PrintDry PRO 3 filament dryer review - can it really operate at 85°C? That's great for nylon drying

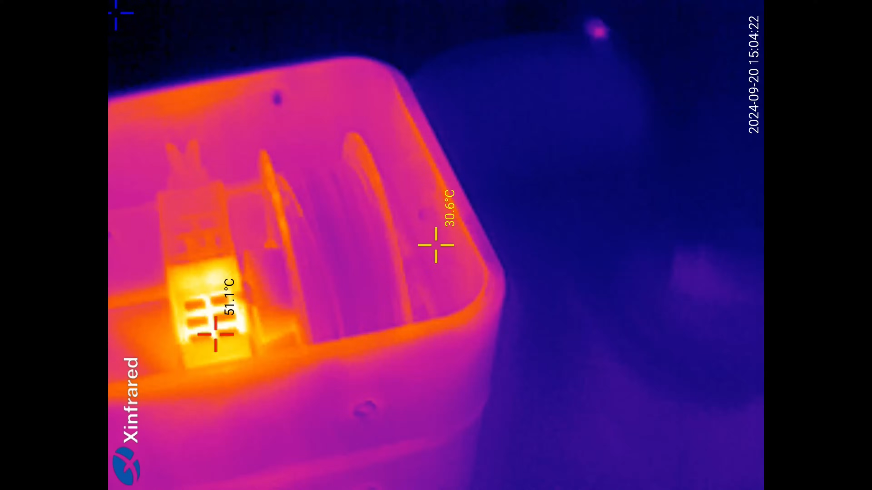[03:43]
Even after a short drying, it is quite obvious that the heat is not spread equally.
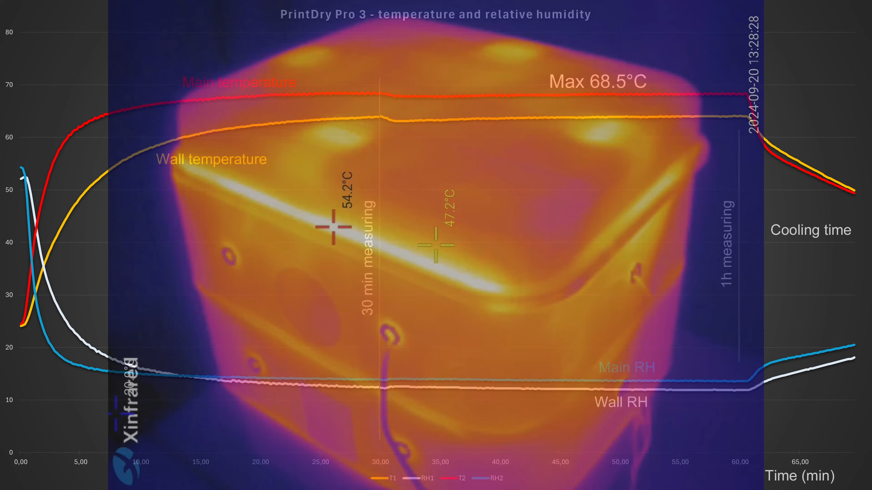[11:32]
On screen: max 68.5°C
This means that the hot air goes out there next to the wall and with this the moisture goes out too. Approximately here it reached the set temperature according to its own sensor and then we can see that it turns on and off the heater
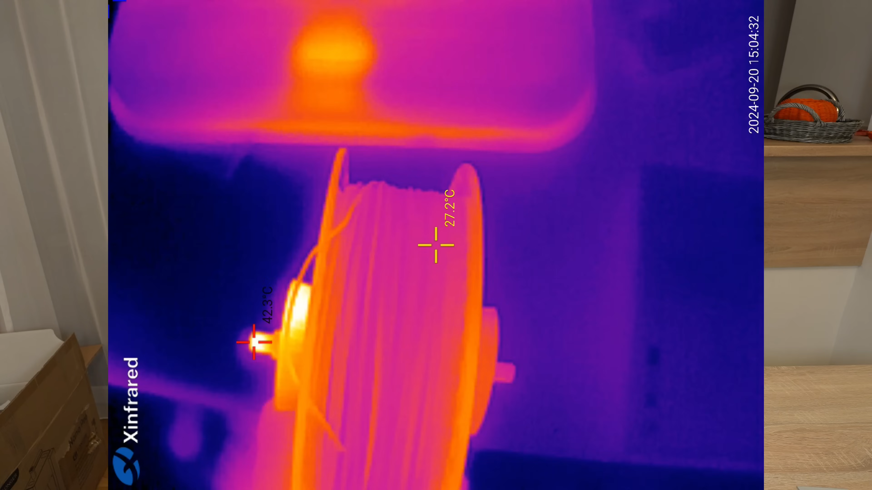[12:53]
I also don't like that this hot air heats the half of the spool directly.